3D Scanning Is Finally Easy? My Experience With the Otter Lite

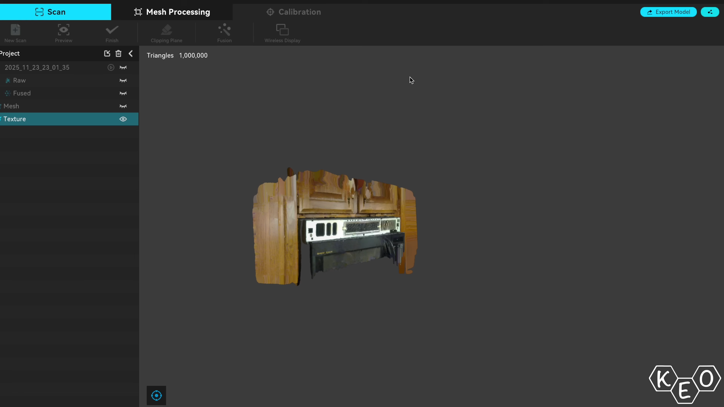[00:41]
And then finally I'm gonna try and apply what I've learned to complete a project that I've been needing to do for quite some time.
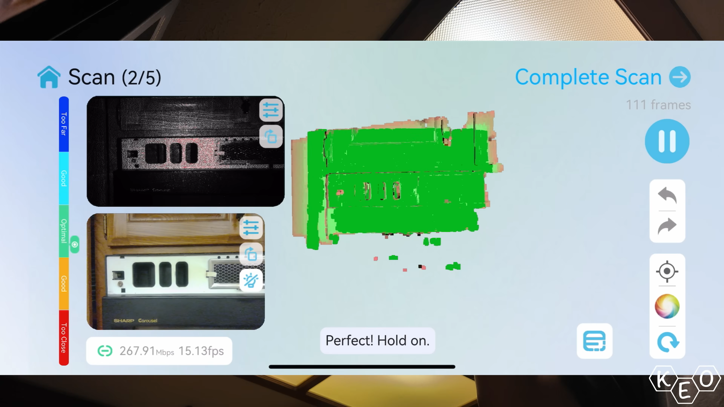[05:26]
Typically 3D scanners can struggle with metal or reflective surfaces, but the little otter didn't even break a sweat on this. I was pretty impressed with the preliminary results, and really, I've gotta say,
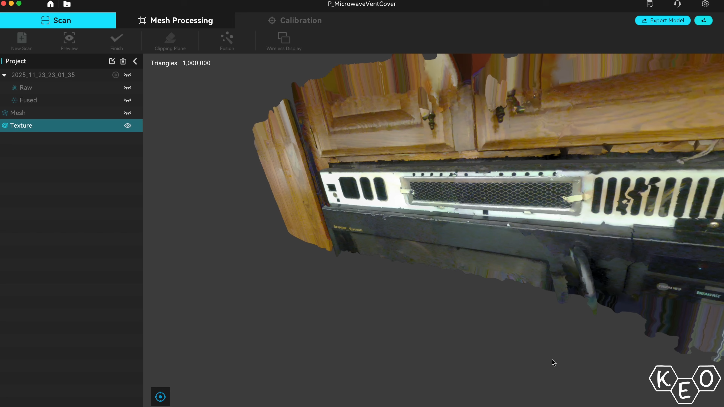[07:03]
As long as your object's inside of the 20 to 2,000 millimeter range of its capabilities, you're good to go. There's a lot more to get into, but I think I'm going to continue showing you rather than telling you. So let's move on in the workflow here and hop into the Creality Scan app on the computer.
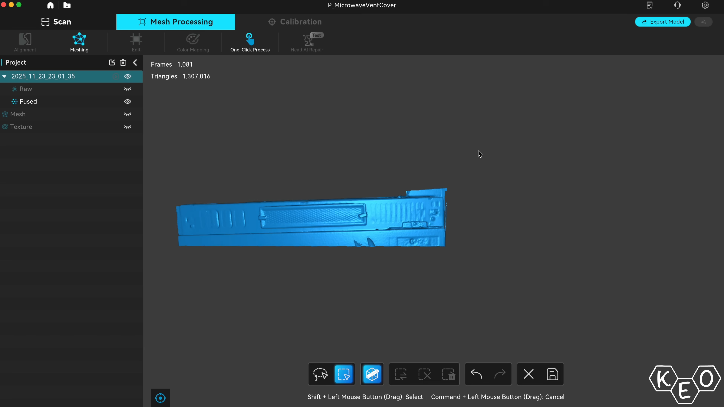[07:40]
I really only needed this area because I was going to use it as reference for my CAD work that I planned to do.
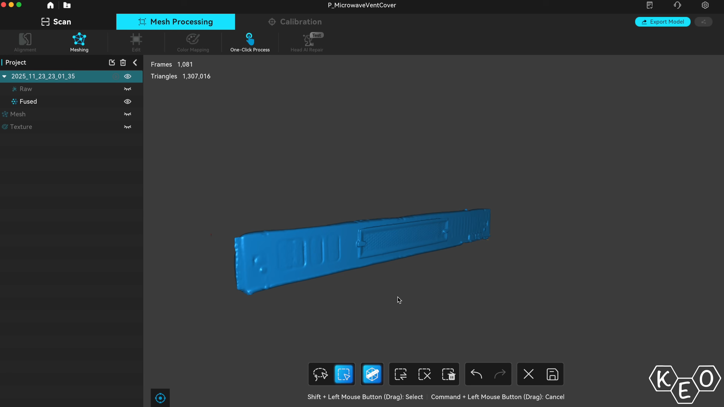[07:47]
As long as I could see the points on the side here for the clippy tabby deals that hold the thing on there, that should really be all I need to get going.
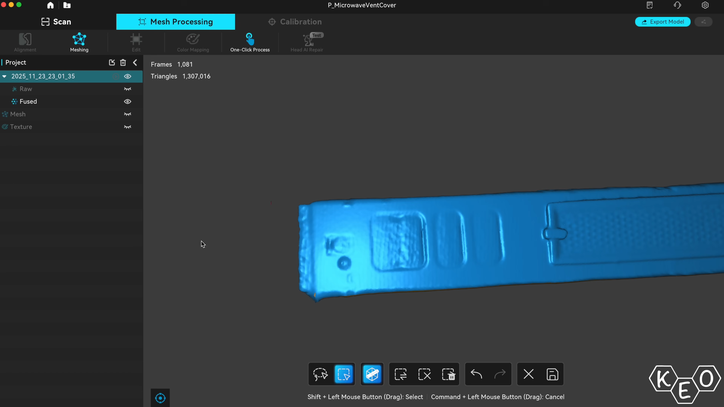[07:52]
Those are the points that I'm going to be picking up and that's what I need the accuracy for. And then after a bit of messing around, I actually got something pretty suitable that I could then export.